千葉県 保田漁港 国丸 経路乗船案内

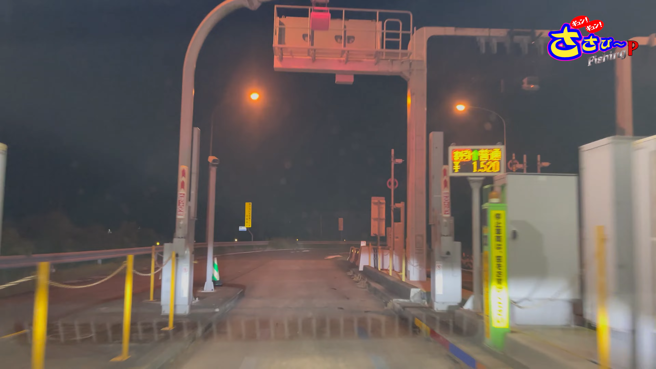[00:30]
こちらから3分で漁港に着きます
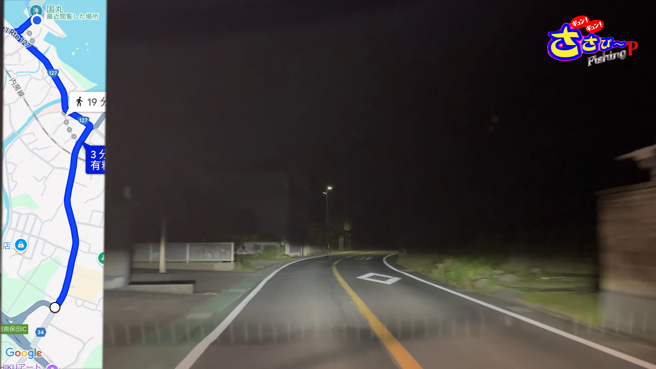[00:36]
飛び切り渡ると突き当たりますこの突き当たりを右折すると2分で一番近くのコンビニセブンイレブンがございます左折するとホタギョッコだいたい同じぐらいの距離ですかね